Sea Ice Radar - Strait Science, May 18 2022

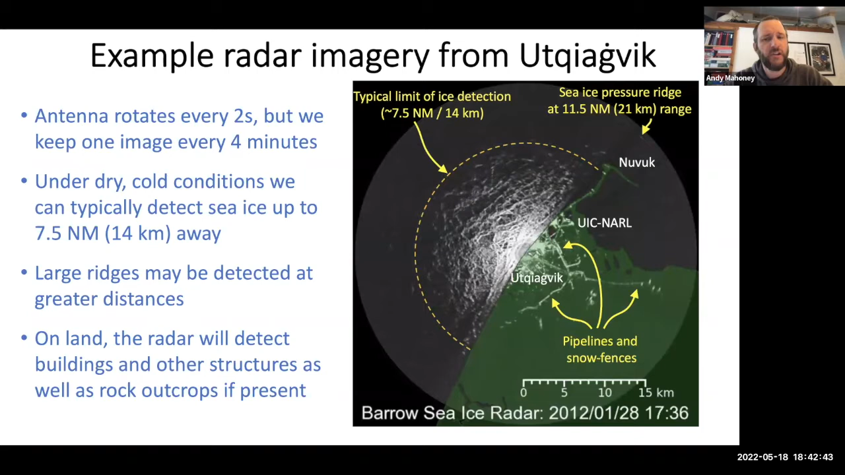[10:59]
there was one pressure ridge that we were able to see consistently. We actually went and checked out that pressure ridge later in the year, and it turned out to be a very, very big ridge indeed. So we can sometimes see sea ice far away if it's a tall enough piece of ice.
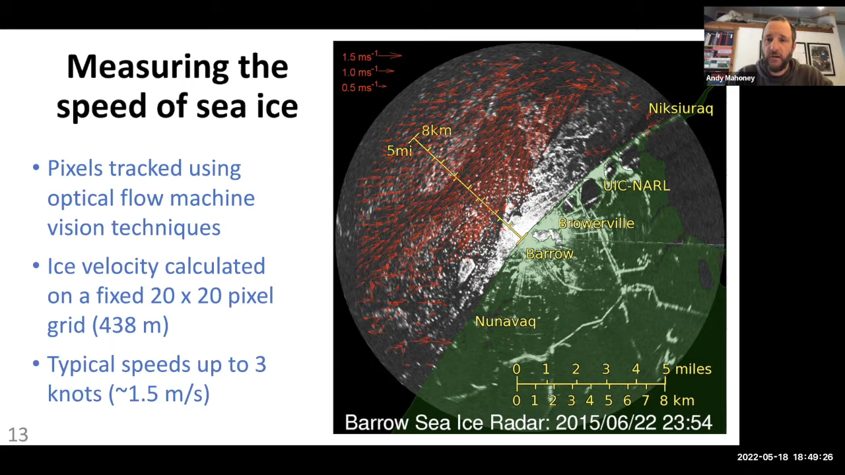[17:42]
And I mentioned the possibility of using these data for community information in the event that there was a breakout with people on the ice. And that was a little bit of foreshadowing on my part because this next animation shows the breakout of a piece of sea ice, a piece of landfast ice from the coast near up in 2014. And there were people, there were some whaling, members of whaling teams on the ice that just broke away. Fortunately, they were still on the ice when it started to come back in and they were able to be
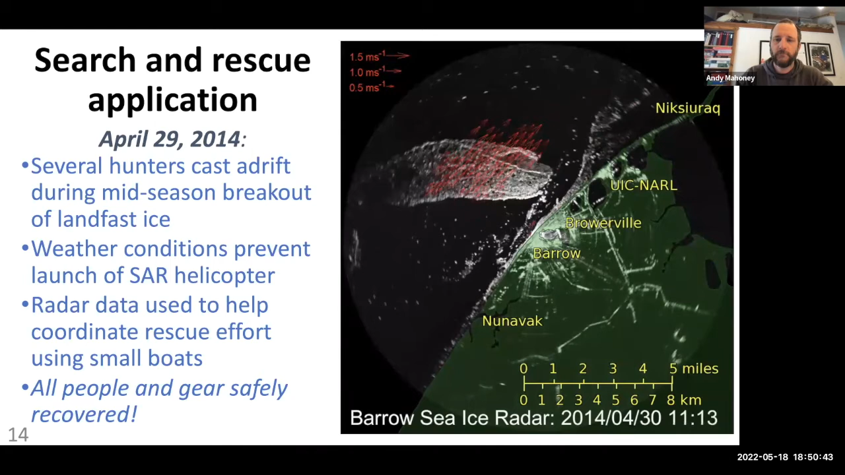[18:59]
And happily, all the people and gear were safely recovered during this event. We are also now working on a method to try and detect breakout events, not just after they've happened and calculate where the ice has gone, but actually trying to work out an early warning system that can possibly detect an event, a breakout event before it happens. So in the image that I'm about or the animation are about to start, we are running a process that color codes the pixels if it detects any movement or change in that pixel.
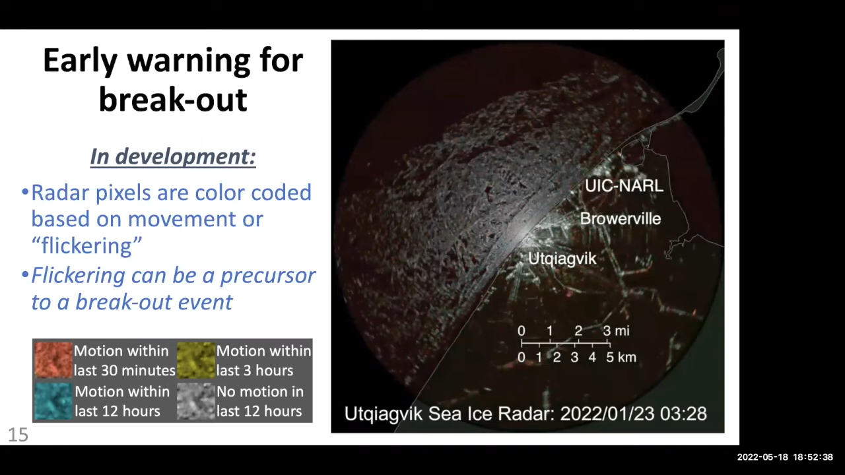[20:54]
So I'm hoping that we can implement this in a way that will be useful to communities. So they'll get early warning, but of course, without leading to too many false alarms or anything like that. And so this next slide just summarizes what we saw.
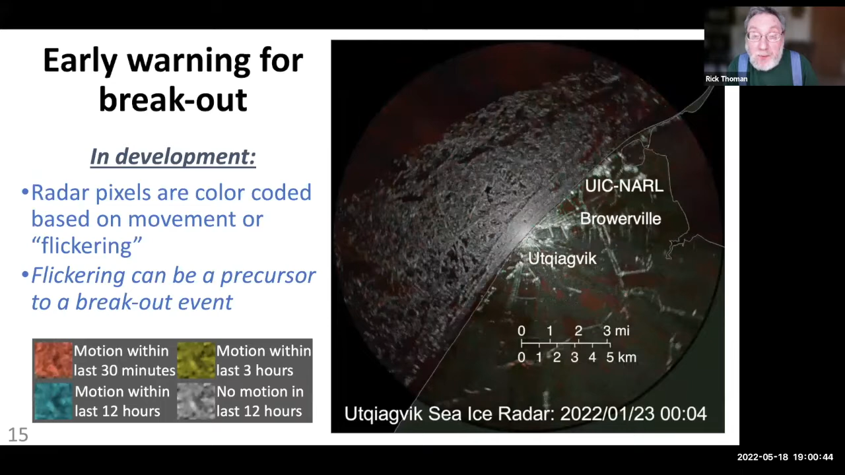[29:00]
So in the, in the learn something new every day department. So before your presentation here, I would have guessed that that very dark area there, several miles northwest of the coast was open water. But now, given it's January 9th, that could well just be smooth ice. Is that correct? Yeah, that is correct. Here, I'll actually play the animation.